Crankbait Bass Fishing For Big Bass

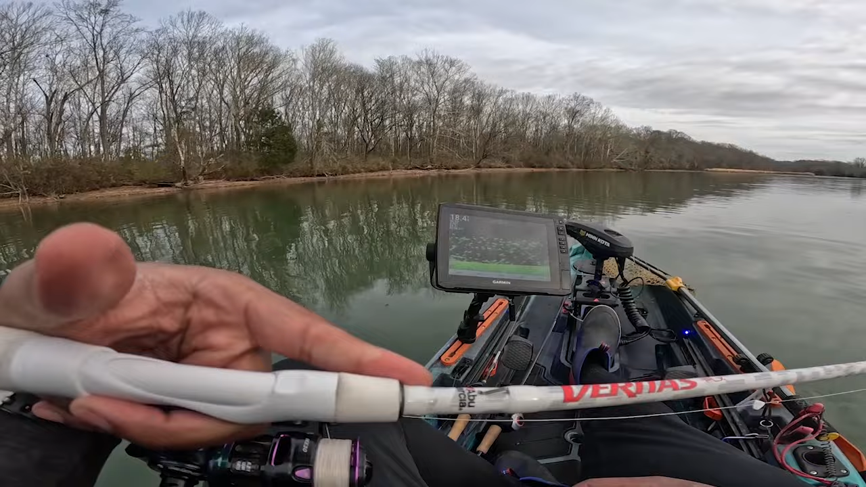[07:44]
Alright guys, so what I'm dealing with right now is, look at all these fish. I was trying to troll a little bit, or not troll, but go to another spot, and I passed over all these fish.